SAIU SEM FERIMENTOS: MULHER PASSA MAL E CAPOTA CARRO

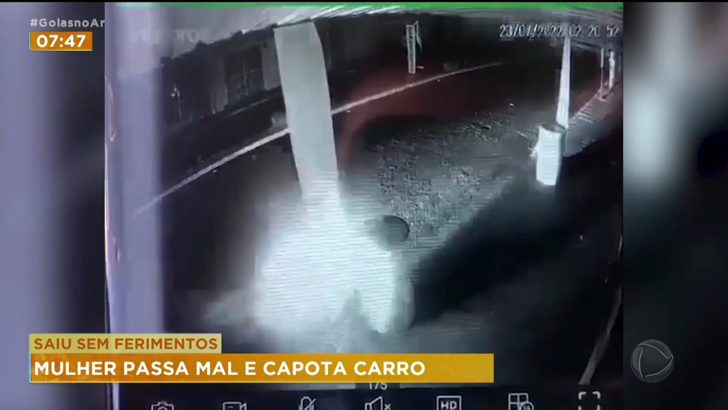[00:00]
A gente de monitoramento mostra um carro subindo a avenida Joaquim Cândido em Jatai. Repare que a motorista perde o controle da direção,
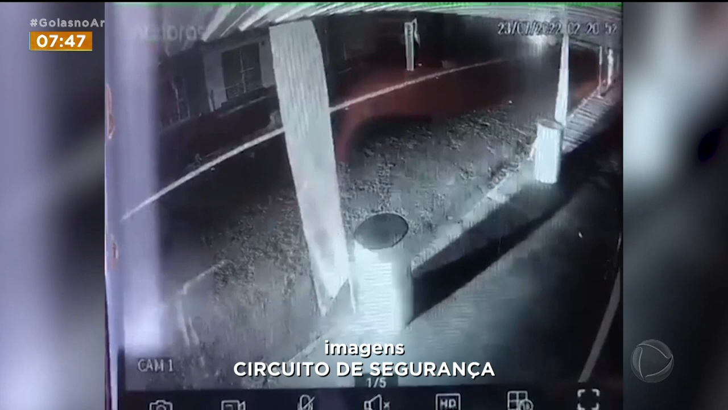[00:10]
encosta em alguns tambores que estavam na calçada e em seguida bate em uma placa de sinalização.